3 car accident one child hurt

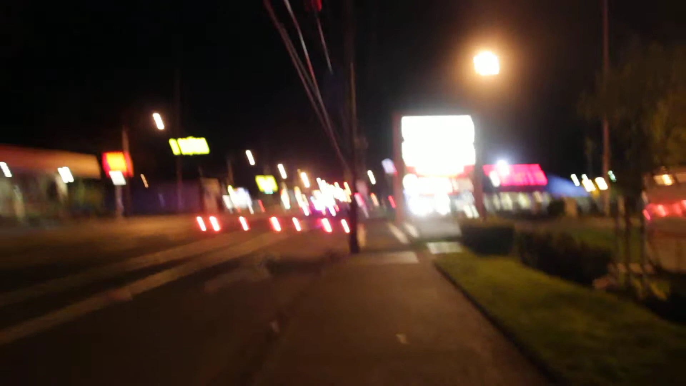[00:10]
I see looks like two police cars up here. There's a lot of police cars up here. They're just going to get to the right.